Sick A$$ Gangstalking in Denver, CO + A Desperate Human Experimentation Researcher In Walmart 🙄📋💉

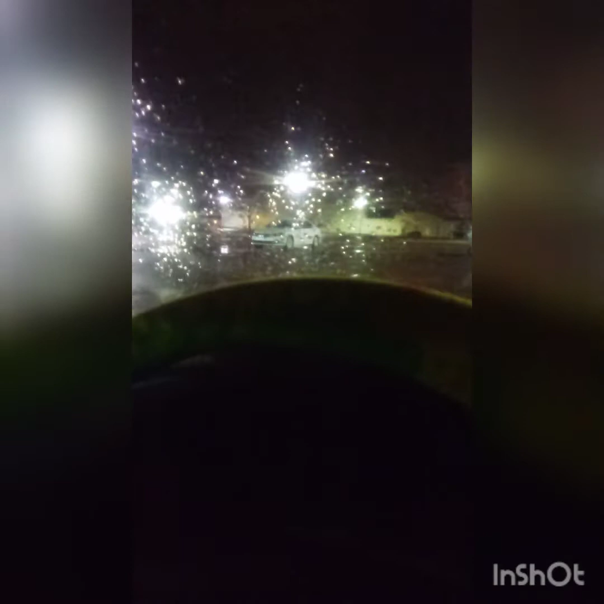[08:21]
I come out to my car to this fucking, let's see, we got a Volkswagen fucking white car with no fucking front plate. Like, oh my God. You know what, guys? I don't even know what I'm going to do tonight. I was like contemplating staying at the library.